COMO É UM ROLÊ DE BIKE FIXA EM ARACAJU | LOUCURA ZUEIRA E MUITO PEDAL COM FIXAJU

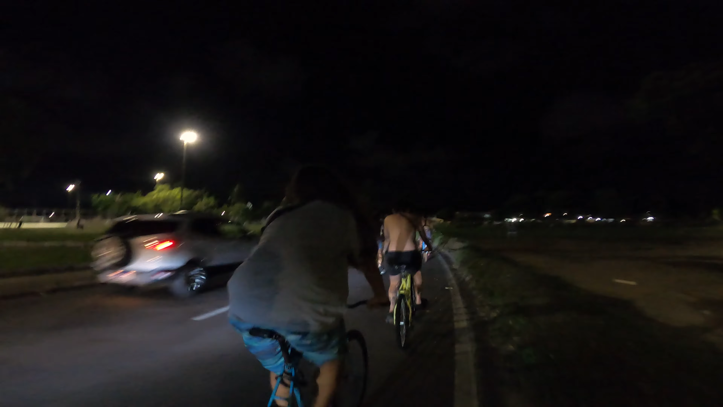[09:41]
Ah, agora sim Estamos chegando já no Augusto Franco E os carros dão fina na gente,